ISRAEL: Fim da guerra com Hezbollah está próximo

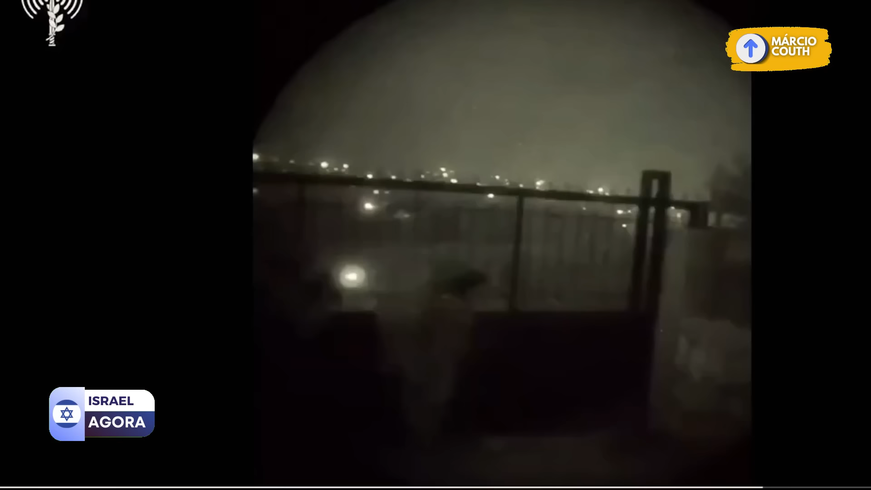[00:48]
Também confrontos noturnos. Isso são imagens liberadas pela IDF
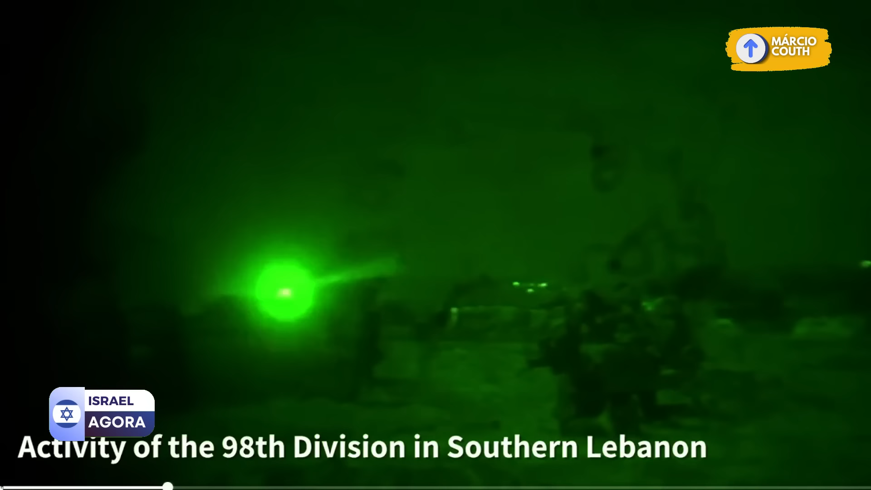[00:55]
e mostram grande atividade da IDF lá no sul do Líbano no momento em que os soldados atacavam o lugar que era uma fortaleza do Hezbollah.
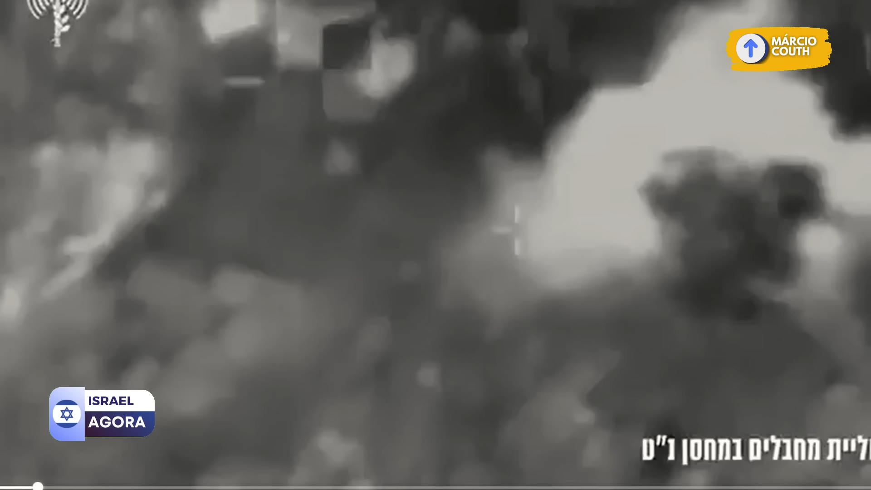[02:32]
Aqui temos imagens da Força Aérea realizando ataques contra o Hezbollah no Líbano. As imagens são em preto e branco e também sem áudio. São imagens oficiais da IDF e mostram esse
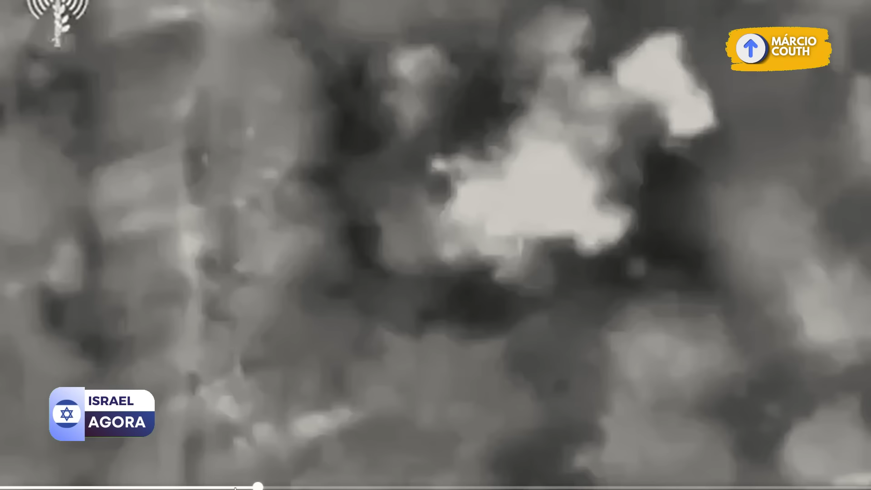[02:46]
grande ataque realizado contra o Hezbollah. Mais um grande ataque, na verdade.
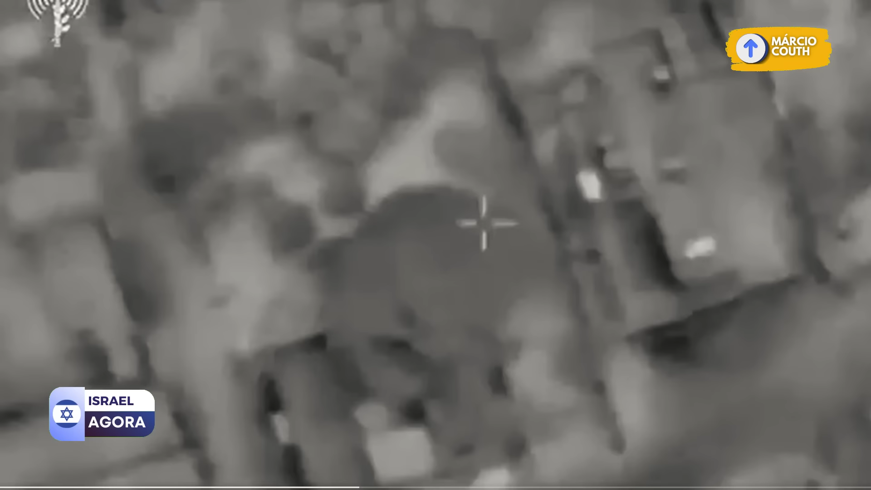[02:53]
E aqui temos outras explosões em outros lugares.
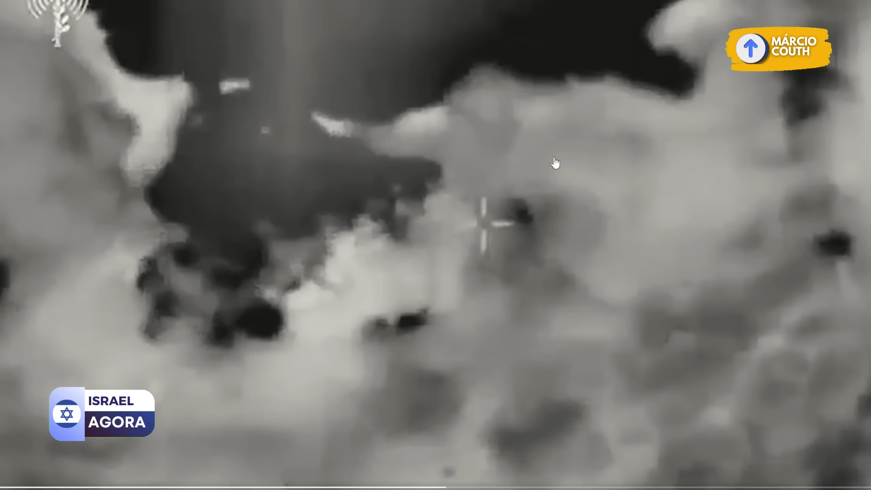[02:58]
Muita chama, muita fumaça indo pelos ares. Aí mais uma explosão. Israel está eliminando toda a infraestrutura do Hezbollah, meus amigos.
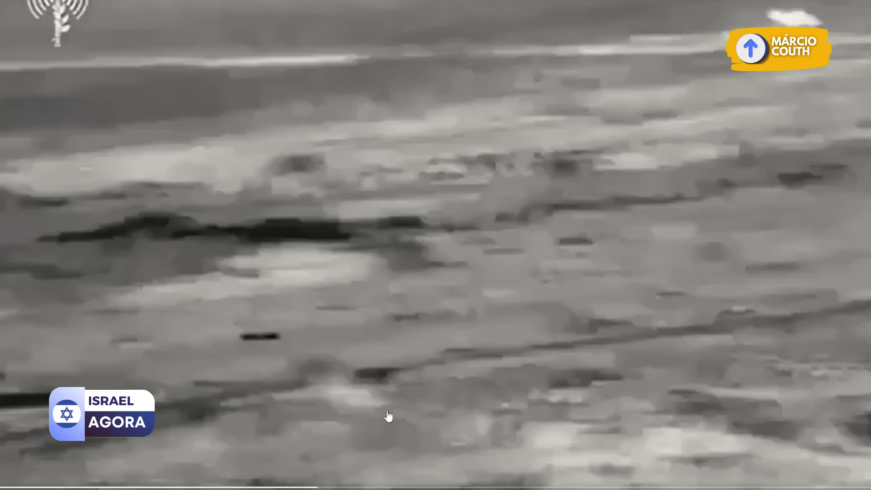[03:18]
Vejam, meus amigos, imagens da sétima brigada blindada.
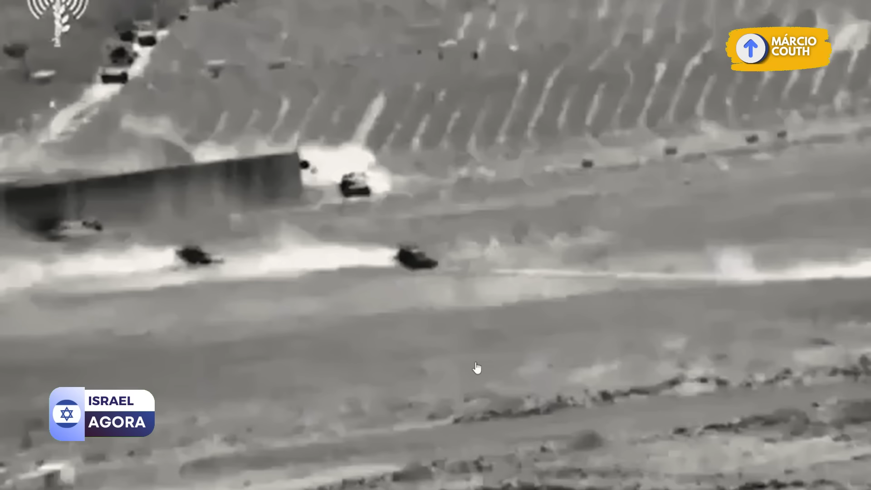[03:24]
As imagens também são em preto e branco, mas a gente tem uma leve noção do que está acontecendo naquele lugar.